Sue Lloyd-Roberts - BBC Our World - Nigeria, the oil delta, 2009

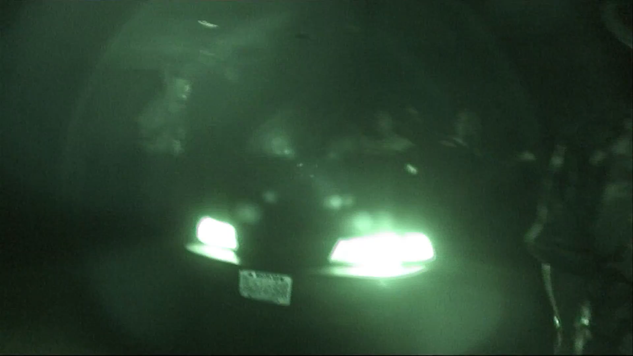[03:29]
They patrol the streets day and night, set up roadblocks and search for weapons.